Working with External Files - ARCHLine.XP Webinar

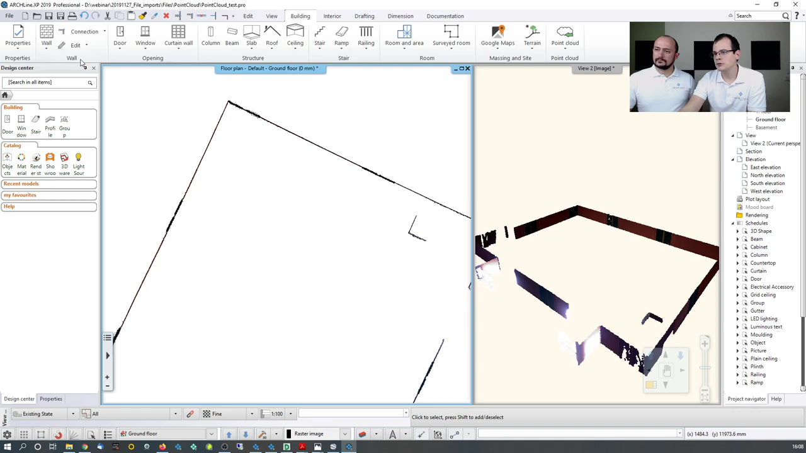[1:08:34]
And how do I work with that? I use the same tool as we used before. It's going to be a wall, and I know for a fact that it's 500 millimeters thick. And what I do, I'm just going to trace over the drawing. Again, the same way I did at the beginning with the other raster image. Mm-hmm. Again, if I do that, I see that, let me just place this, mm-hmm.
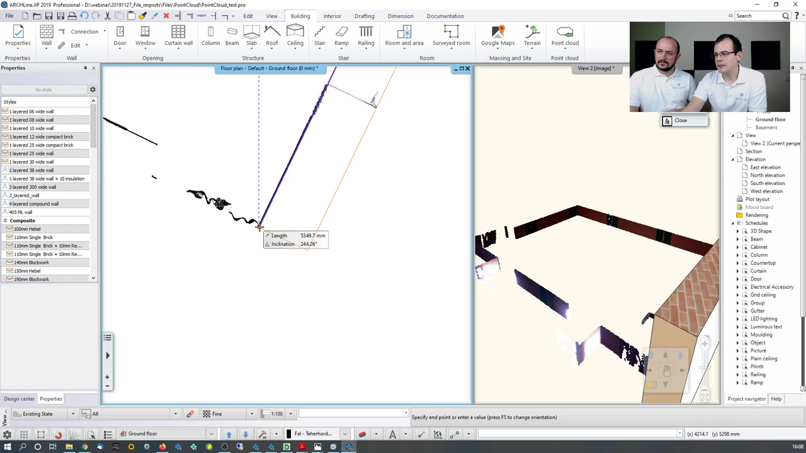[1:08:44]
that the point cloud and the walls might not necessarily line up because the built environment is always irregular.
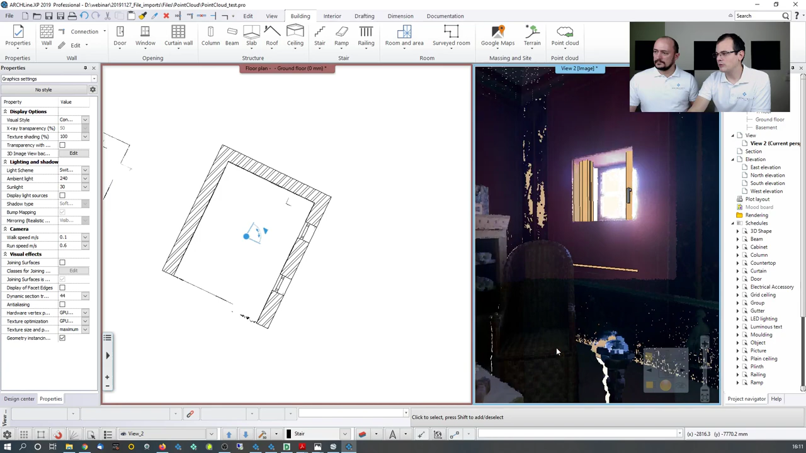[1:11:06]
I'm looking for one where I see the windows nicely. I'm just mm-hmm. going to magnify this like that. And my task is to line up this window with this mm-hmm.
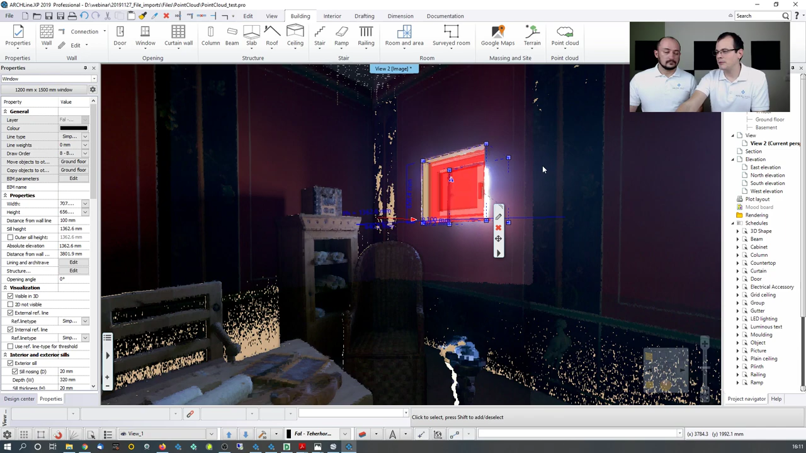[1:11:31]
And in terms with the other, you have two choices. If you feel that these are identical openings, you can just copy the properties, or you can repeat the same thing and end up with the same result. Once we have processed the whole point cloud, then we are just going to texture the walls and add the objects that you see over here.